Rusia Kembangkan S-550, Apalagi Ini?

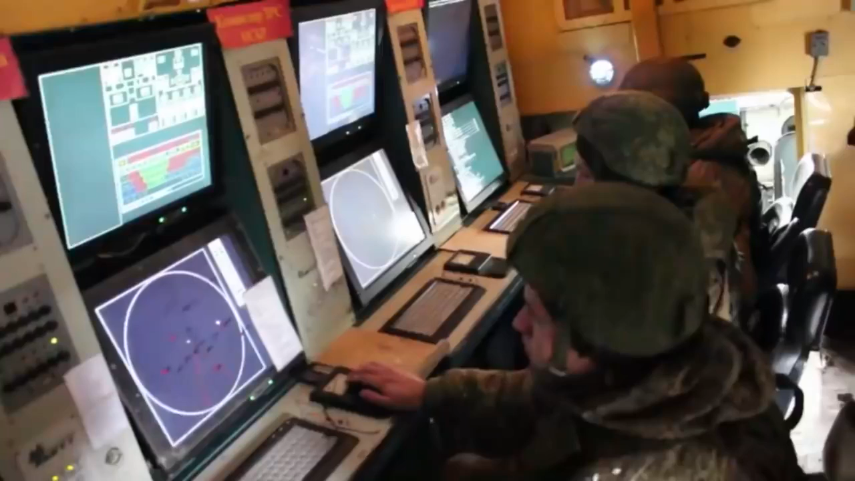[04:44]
Kendaraan Telfit Yas membawa 12 rudal 9M96E yang diluncurkan secara vertikal. Rudal jarak menengah 9M96E adalah varian dari rudal pencegat radar homing aktif 9M96.